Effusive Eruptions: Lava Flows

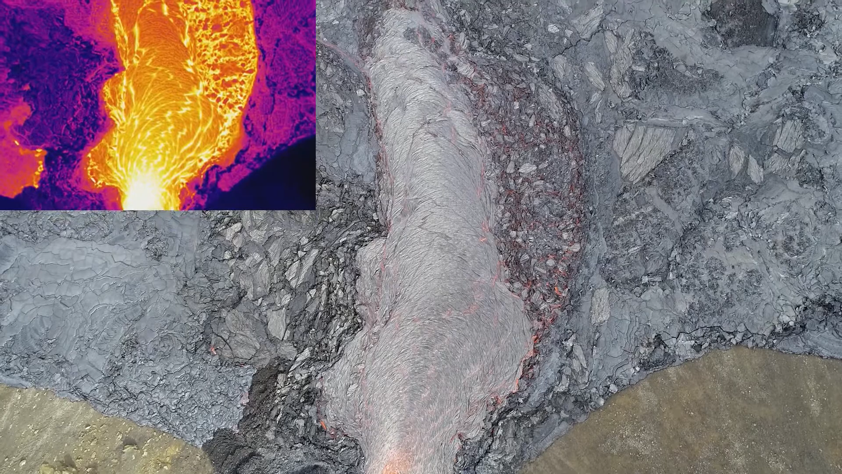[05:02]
So the fundamental form of basaltic lava flows is Pahoehoe lava.
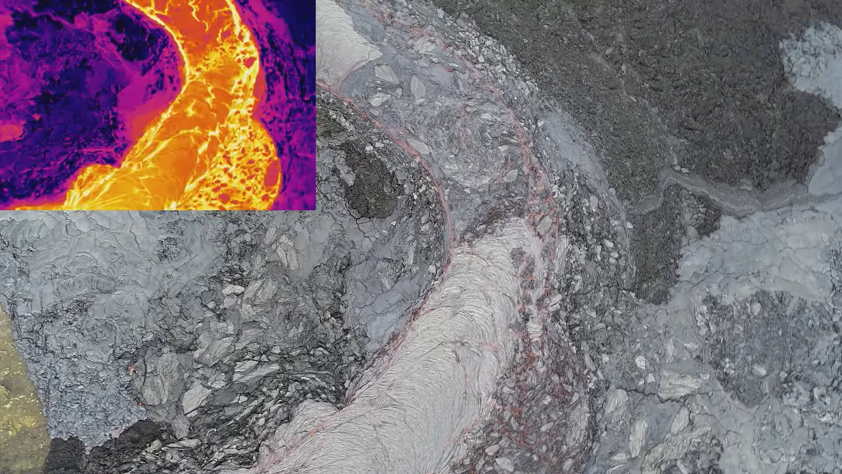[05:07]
And that's where you have lava being transported under stationary crust.
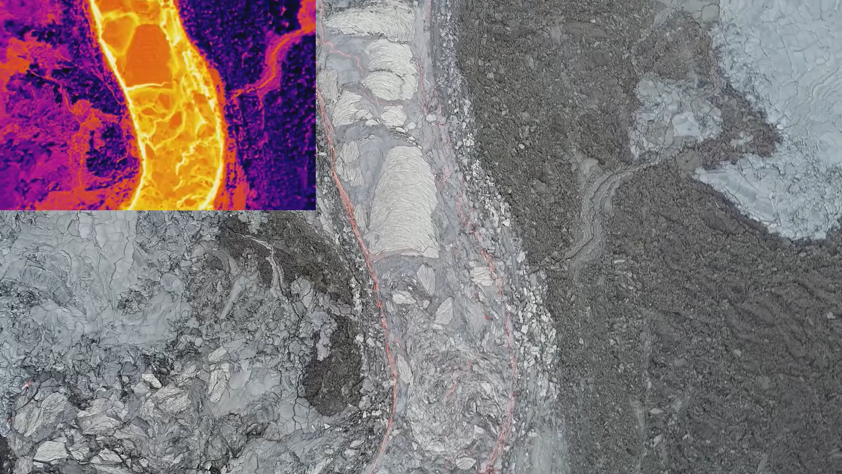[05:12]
So initially the lava comes out, it forms a crust,
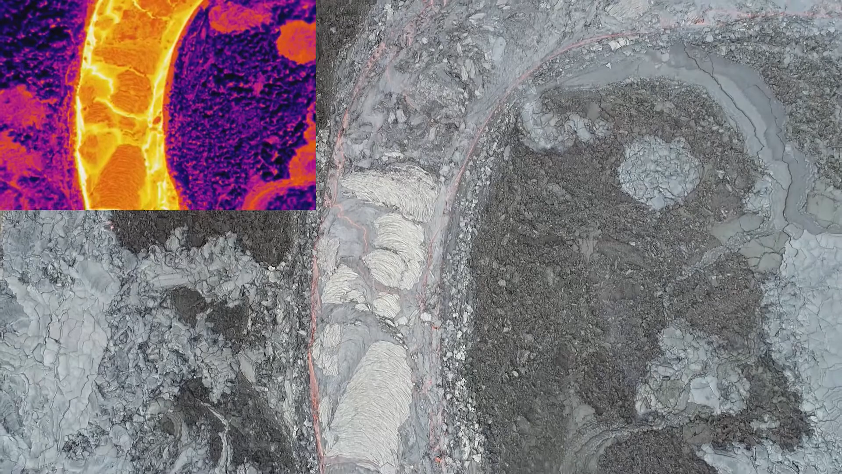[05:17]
that crust thickens on the lava, and then it seals the liquid interior off.
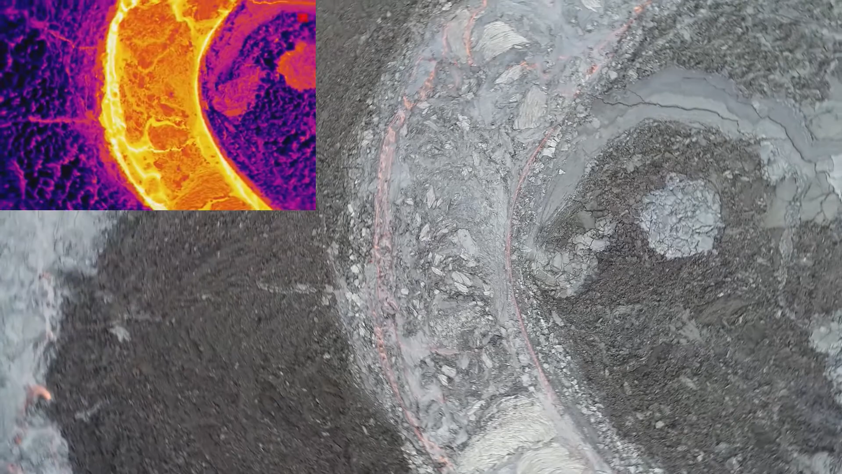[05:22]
And most of the lava flows within, so in a sealed environment.
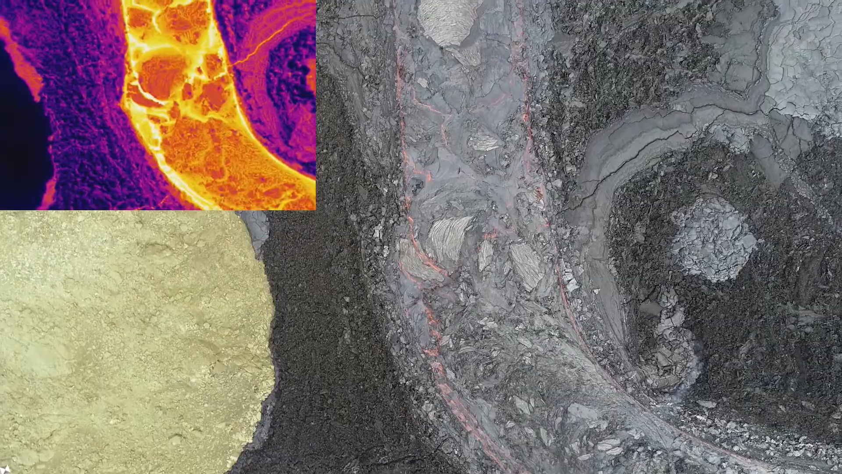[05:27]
The other extreme is A'a lava, where actually the crust is disrupted in a viscous state continuously during flow.
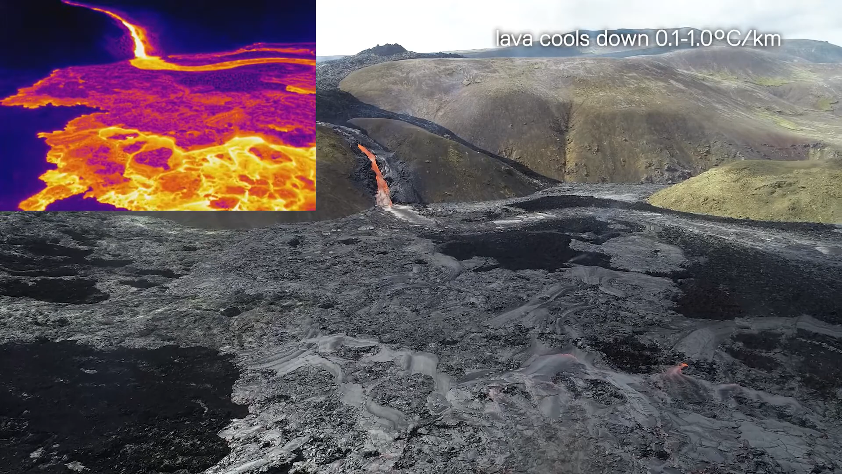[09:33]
then the lava will cool less than 1.1 degree centigrade per kilometer. So for a 10 kilometer long lava flow or lava transport system,
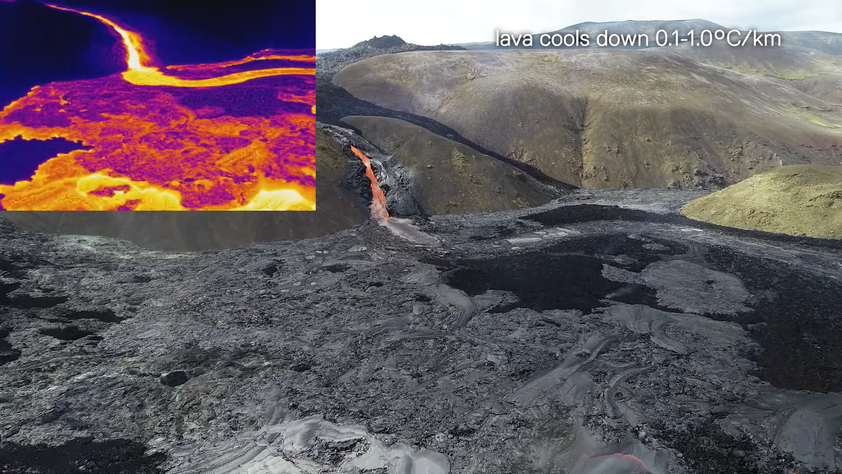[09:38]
it will lose about 1 degree.